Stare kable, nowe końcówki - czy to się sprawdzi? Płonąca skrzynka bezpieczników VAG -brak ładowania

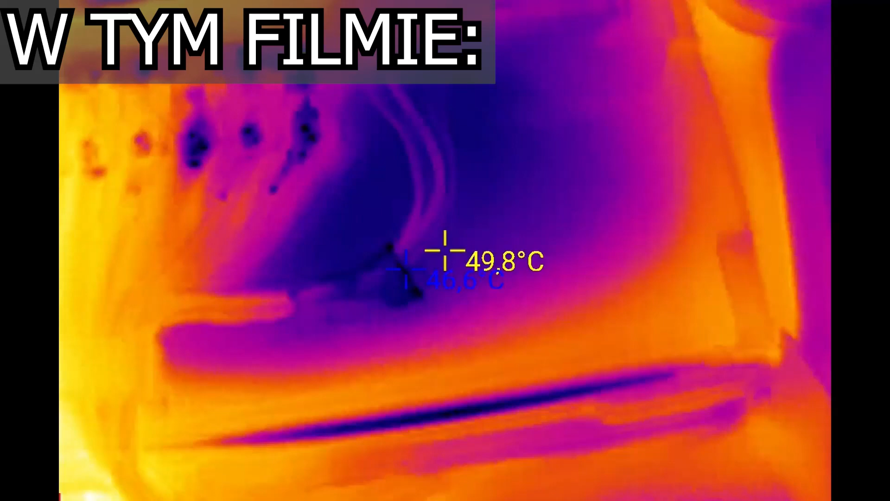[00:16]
On screen: spot 49.8°C
alternator 100 stopni, wareczku jest dobrze, misja naprawiona
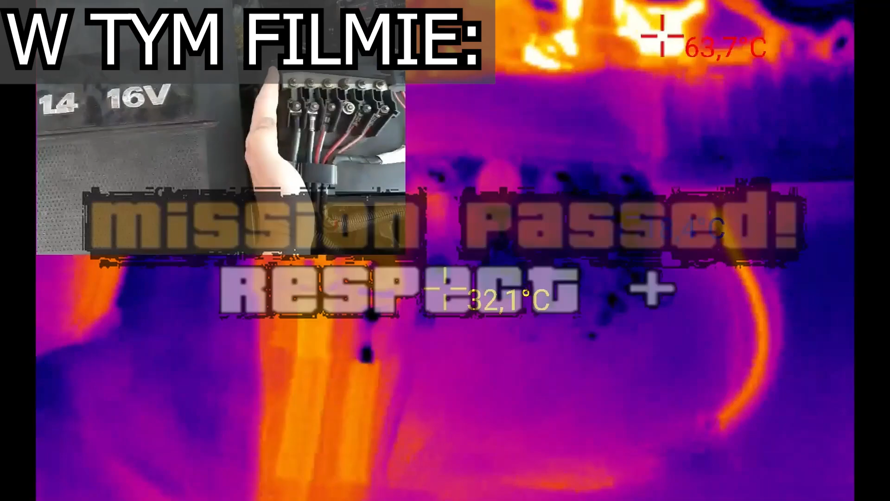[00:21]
Cześć witajcie, dzisiaj poprawiamy przewód w skodzie Darka Tutaj
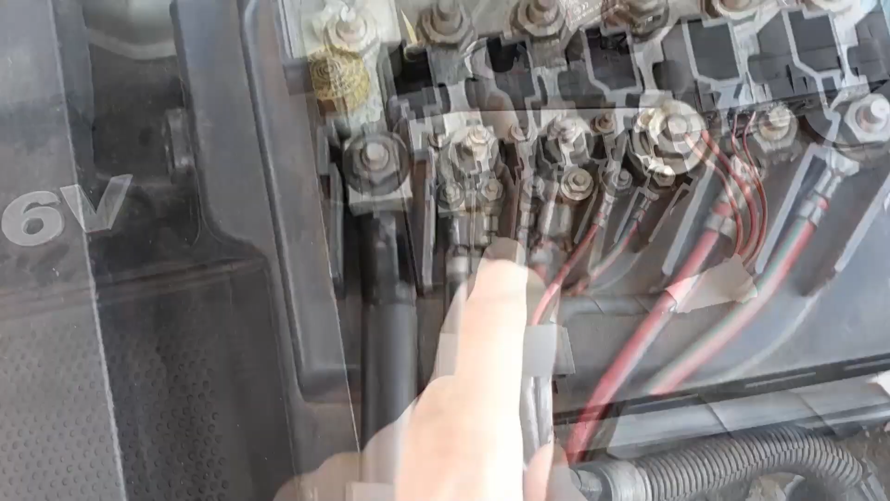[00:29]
ta śruba się grzała nam na termowizji do około 100 stopni Ma tutaj 90 stopni, także jest trochę niedobrze,
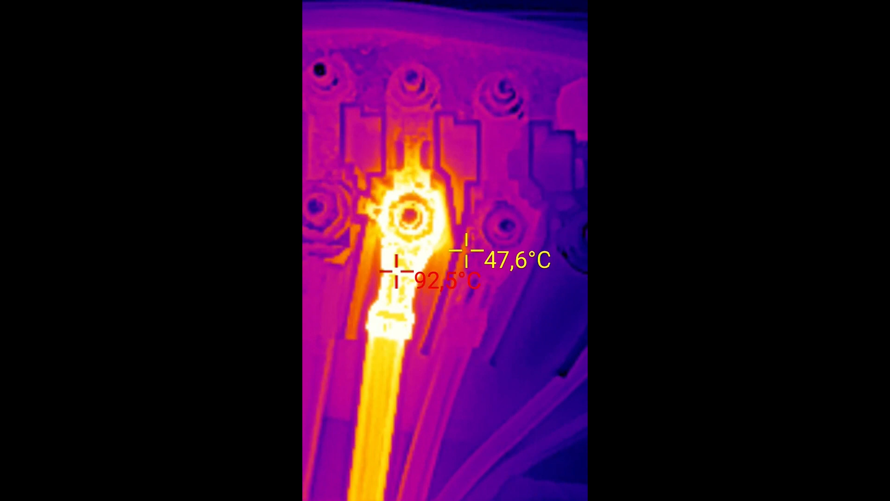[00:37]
trochę dużo Tu już był kiedyś wymieniony główny przewód ładowania, myślałem, że on się grzeje,
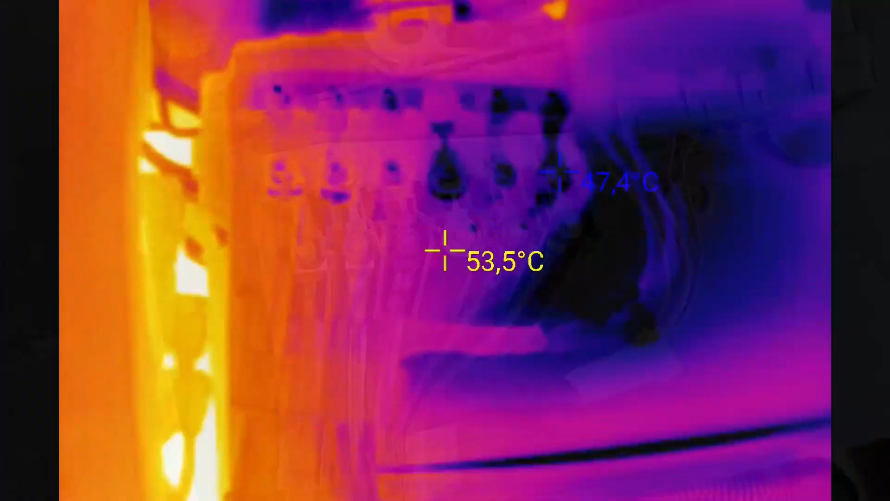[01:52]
On screen: spot 53.5°C
no i widzimy się zaraz w termowizji Jesteśmy po przejażdżce takiej dłuższej Tu tutaj pod maską wszystko zimne
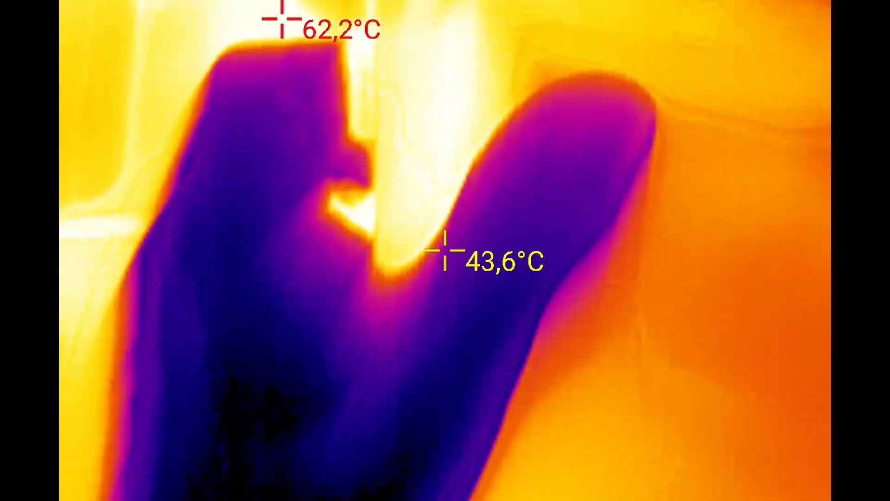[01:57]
Oprócz pokrywy, wszystkiego tego to jest gorące w dotyku No ale co,
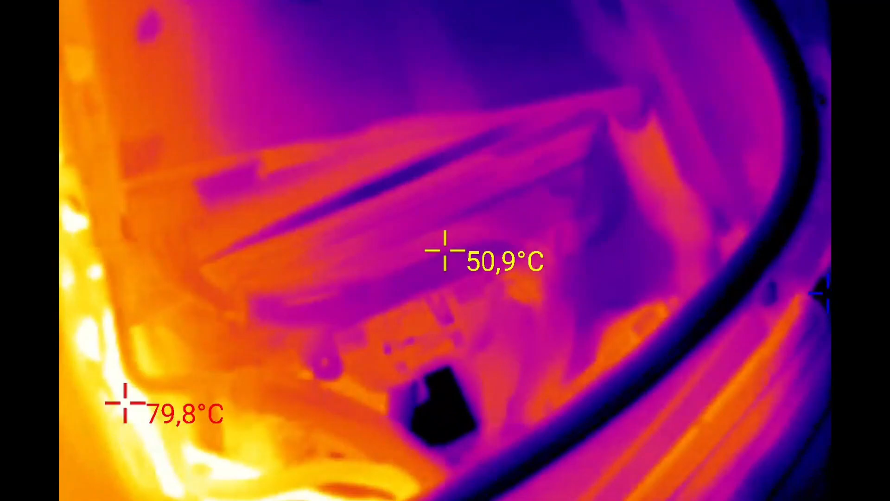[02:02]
On screen: spot 50.9°C
pokażę Wam jeszcze jak to wygląda Jak to jest zrobione tutaj tak na gotowo No dobra,
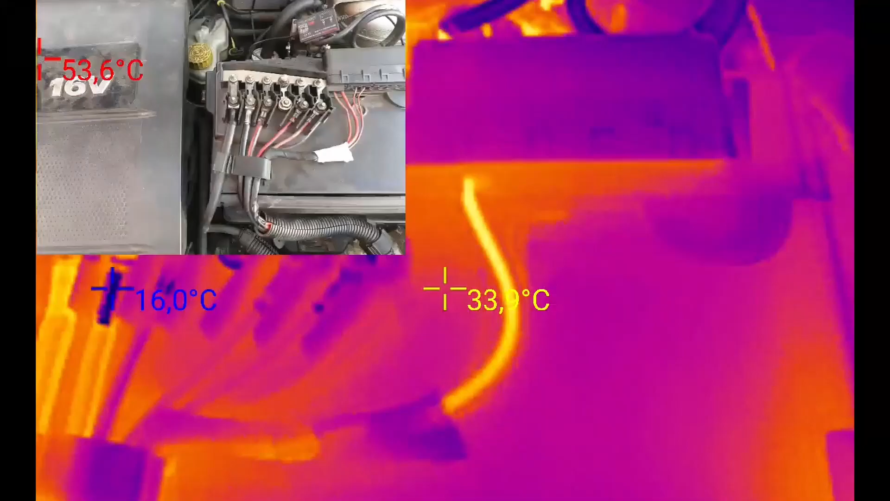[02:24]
On screen: max 53.6°C, min 16.0°C
No No i Nic się już tutaj Nie grzeje
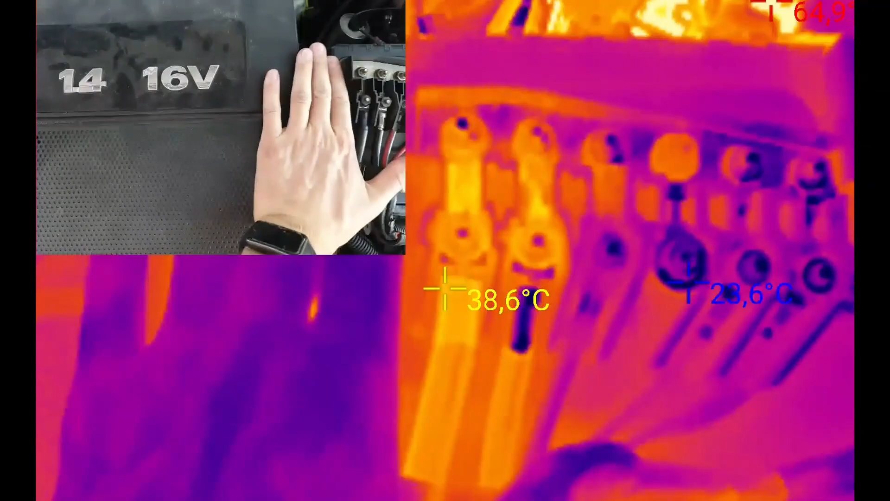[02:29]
On screen: spot 38.6°C
40 stopni bezpiecznik
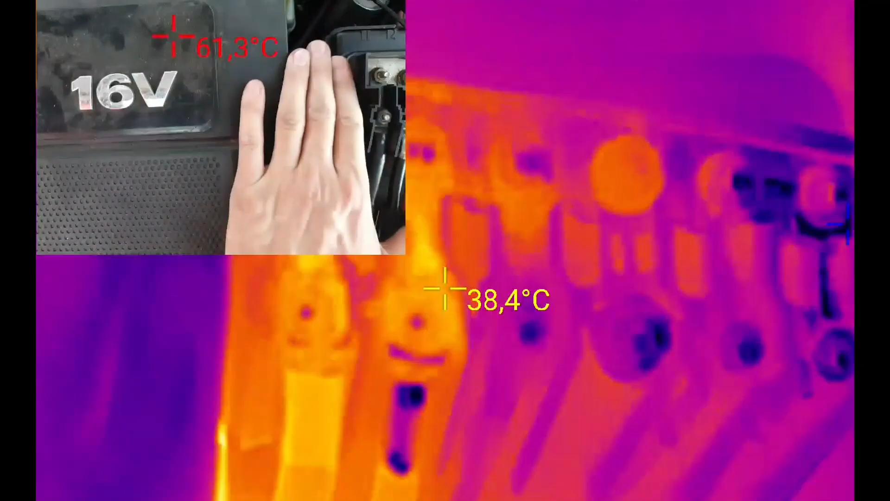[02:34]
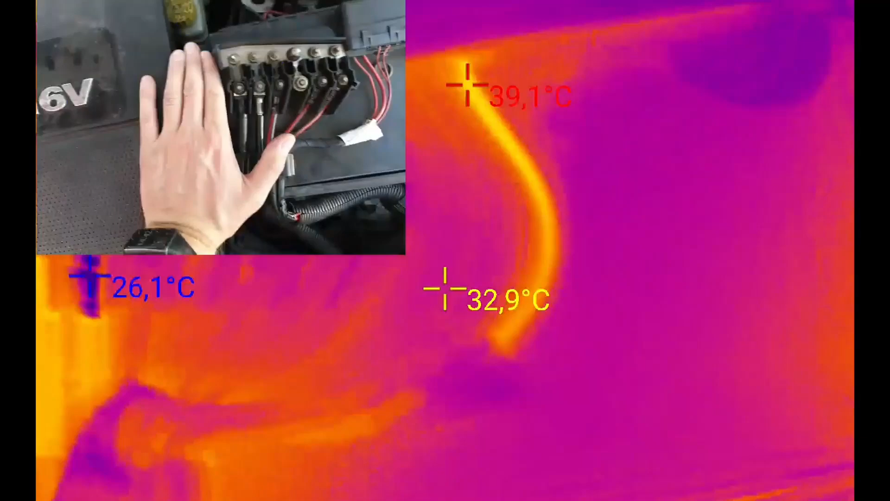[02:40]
On screen: spot 32.9°C, max 39.1°C
Ten przewód, on jest na klimatyzację On się grzeje teraz
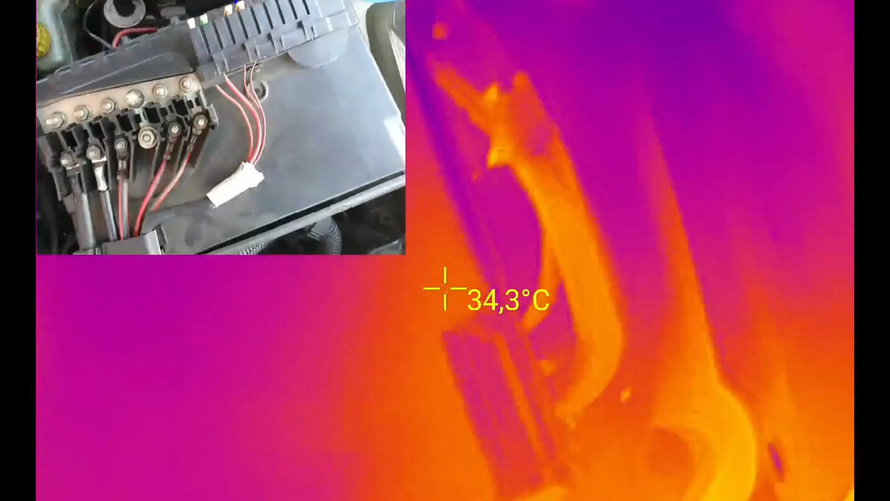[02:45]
On screen: spot 34.3°C
I to co było u mnie spalone w Toledo